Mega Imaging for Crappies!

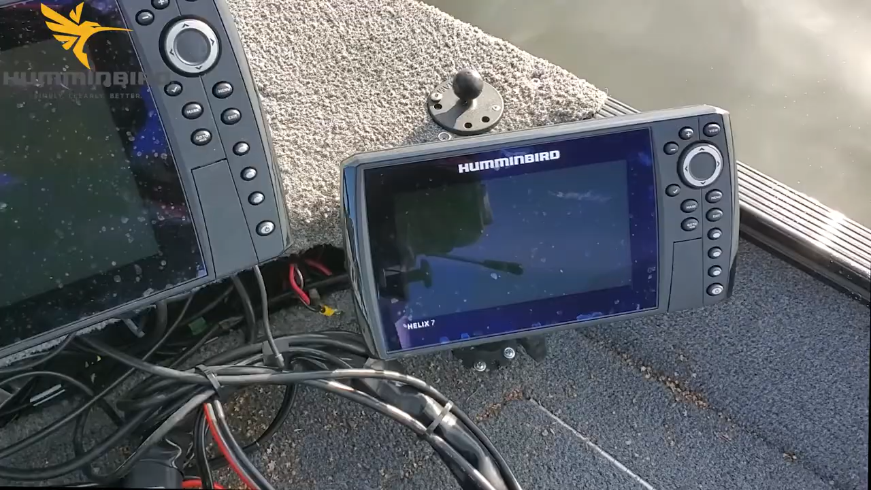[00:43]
Now I've got it operating. We're gonna go out and find some structure and then I'll show you how to take it from side imaging to Mega 360 to Mega Live and put the fish in the boat. I use two sonars, both Megas.
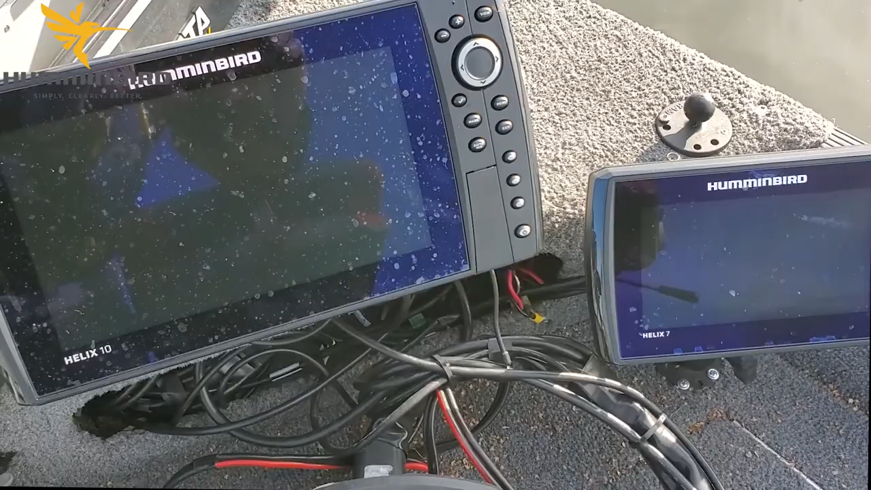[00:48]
One to display the Mega 360 and the other to display Mega Live.
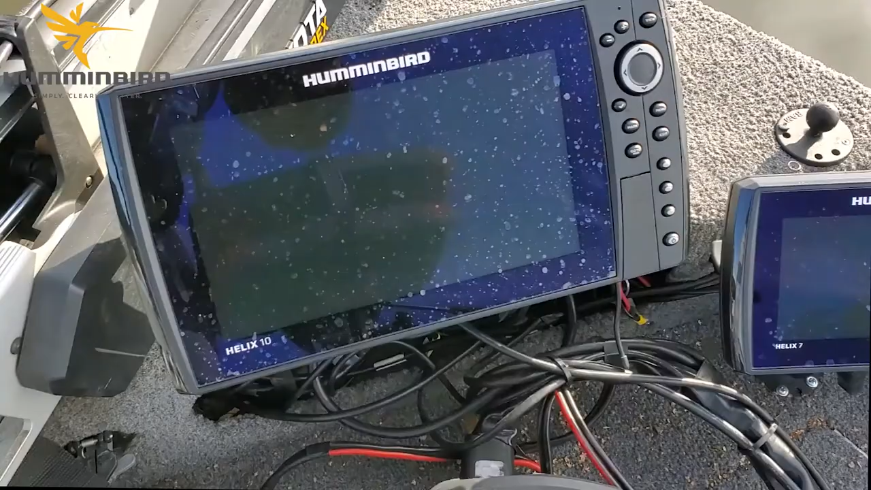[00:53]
Altrex trolling motor. Perfect setup for using the Mega Live. Mounts directly to the motor without any adapter brackets.
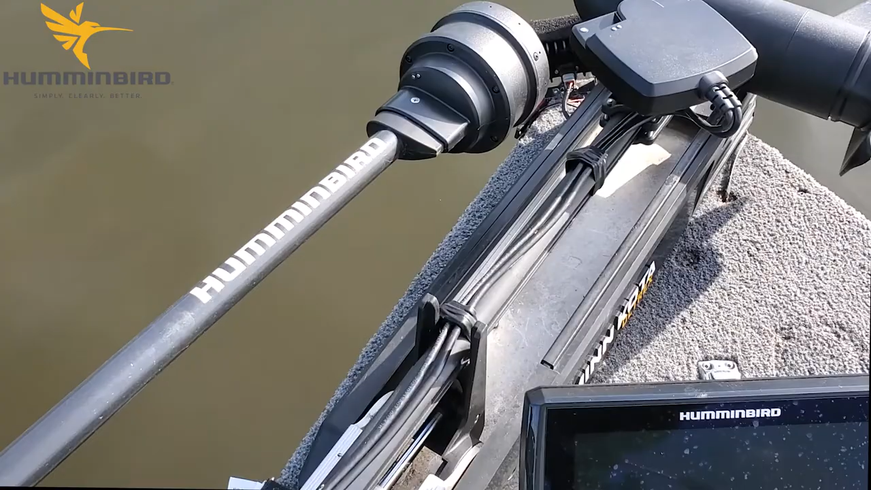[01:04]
The 360 and the Mega Live transducer. I'm using the KVD settings on the Mega Live. All you got to do is look up Kevin Van Dam's video on Mega Live. He'll tell you how to set it up. Okay that's a crib on the right side there.
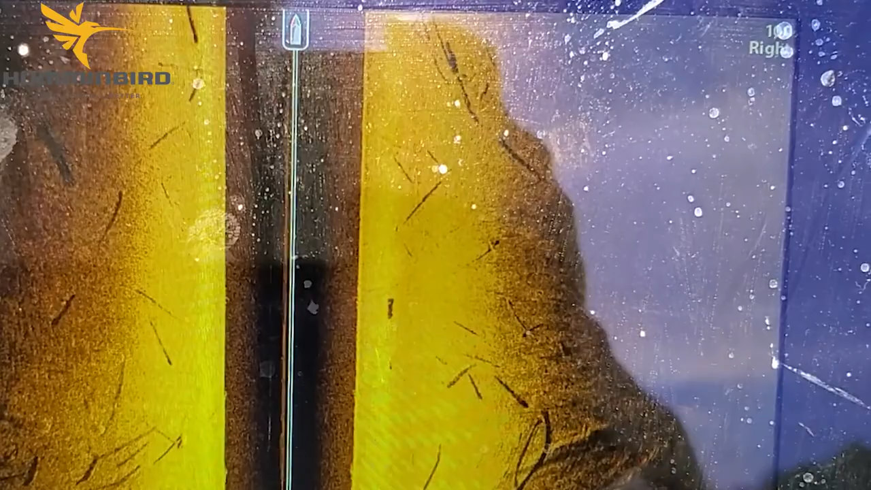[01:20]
What I'm going to do is stop the boat, drop the trolling motor in the water,
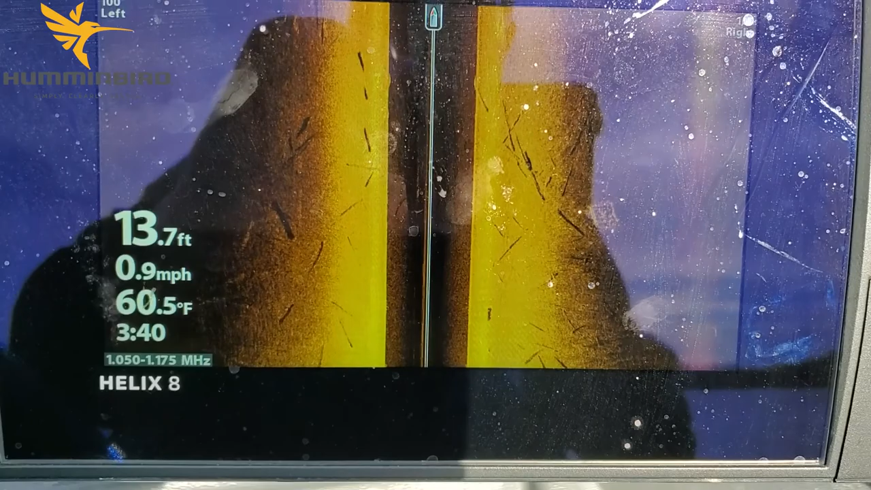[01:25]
On screen: depth 13.7 ft, water 60.5°F, speed 0.9 mph
get the 360 and the Mega Live into play.
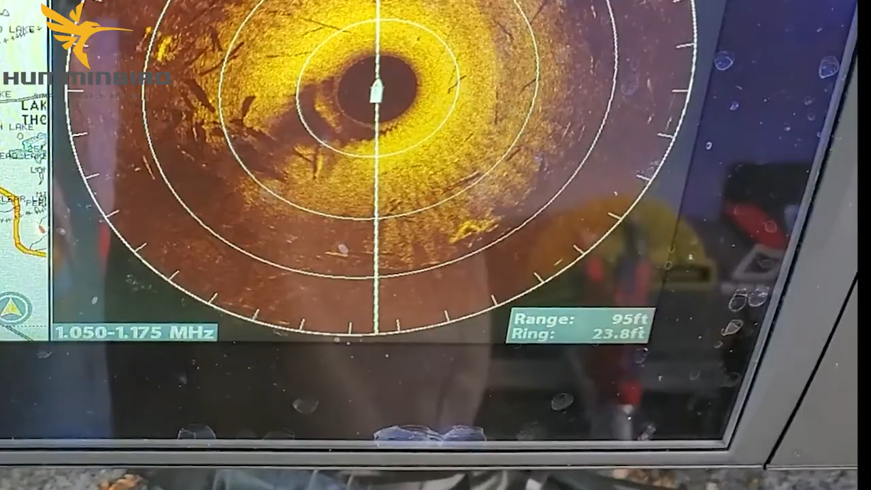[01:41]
As you can see, it's basically out behind the boat and to the left of me.
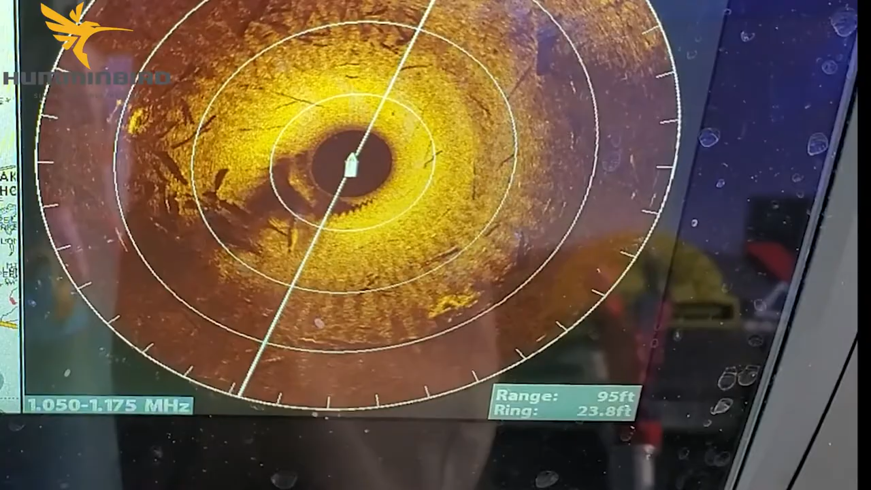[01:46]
So I'll need to turn the boat that direction and have it head that way.
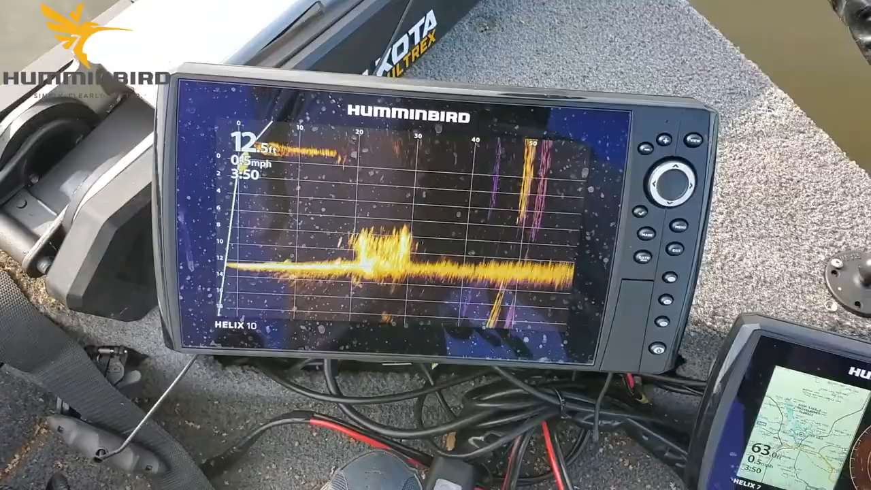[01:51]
On screen: depth 12.5 ft
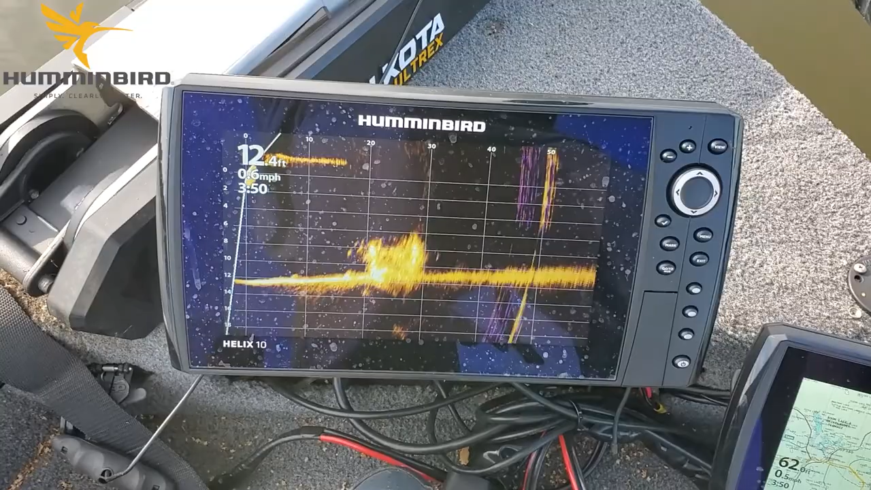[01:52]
On screen: depth 12.4 ft
So there it is on the Mega Live. I'm going to turn the boat around so I've got the nose pointed at her. What I'm going to do now is head over to that crib.
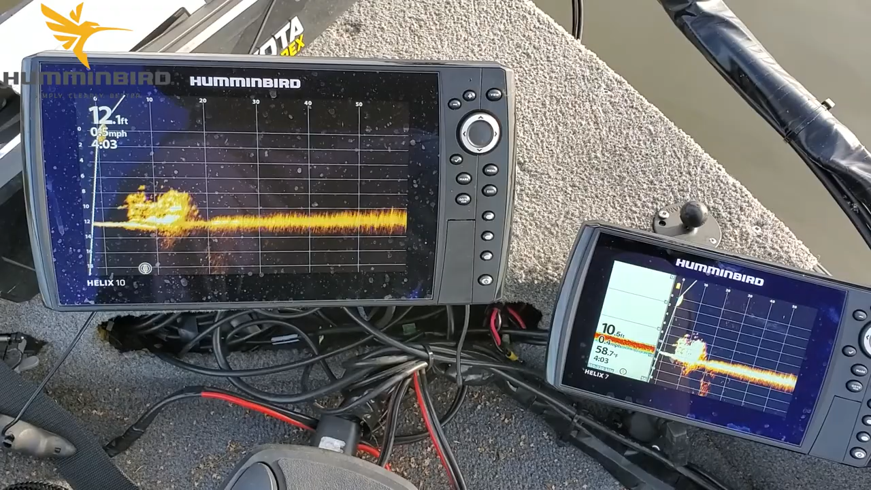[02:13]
As you can see I'm approaching it now and we're going to watch for it on the 2D sonar on the right. And there it is.
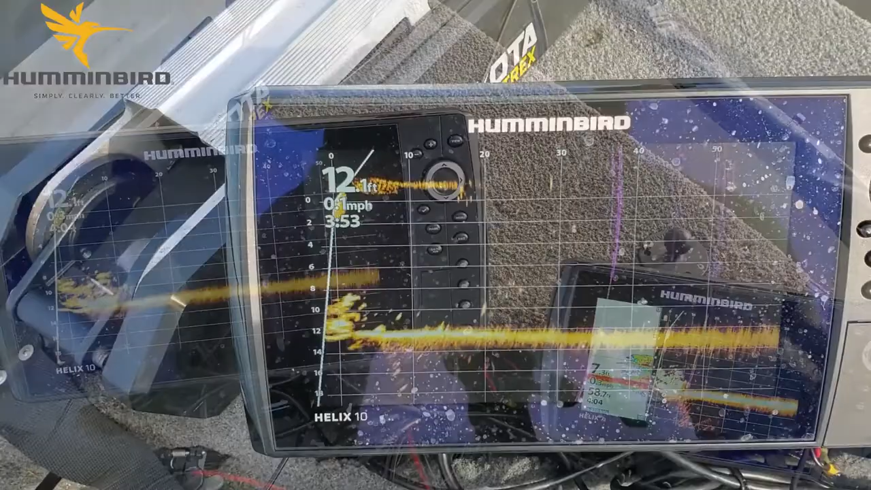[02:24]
I'm literally on top of the crib now. You can see the fish all swimming away.
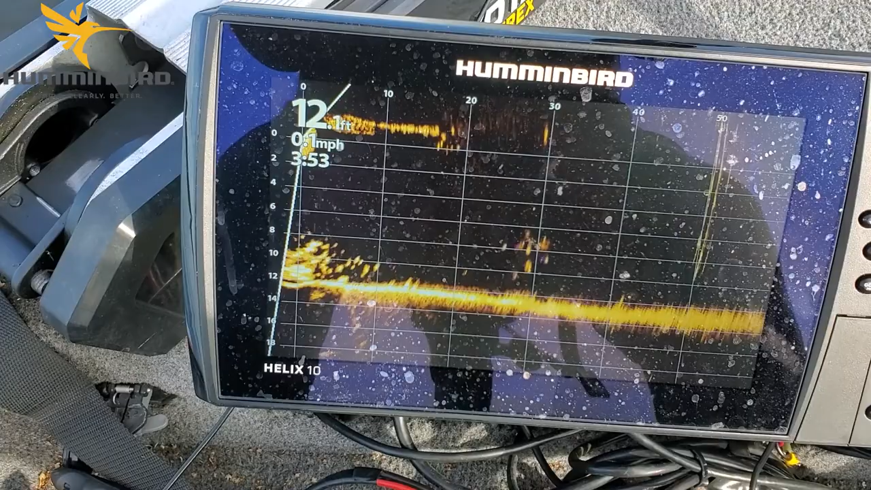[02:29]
We've chased a school of panfish off of it and they're bailing out. Those are probably crappies. That's too bad.
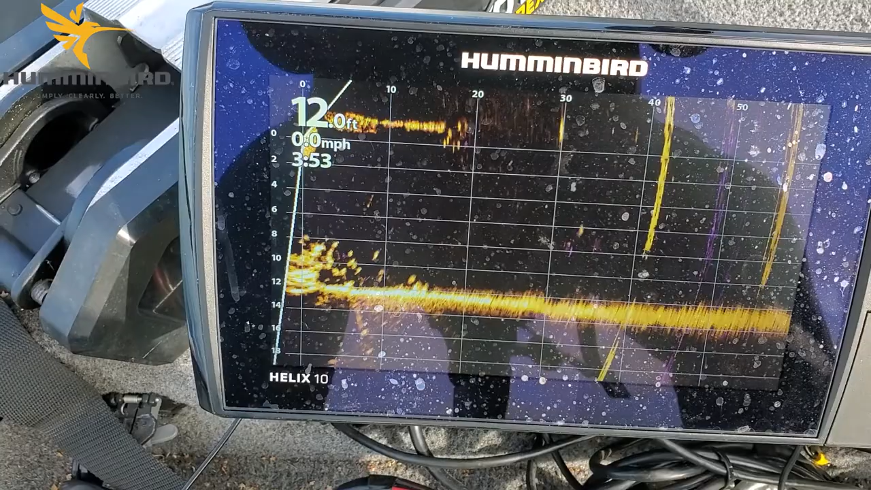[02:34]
On screen: depth 12.0 ft, speed 0.0 mph
But there's still plenty of fish left. I've hit spot lock. Now we're going to catch some fish off this.